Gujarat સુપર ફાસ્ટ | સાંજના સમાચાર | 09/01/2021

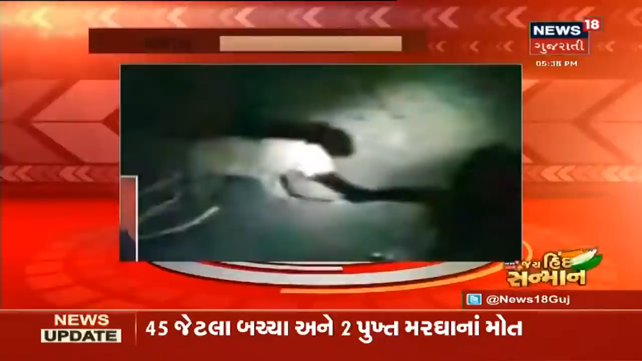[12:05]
राजकोट आजी डेम पास सिंह गाय मरण कर रात्र मरण कर सिंह वीडी विस्तार में जत रो।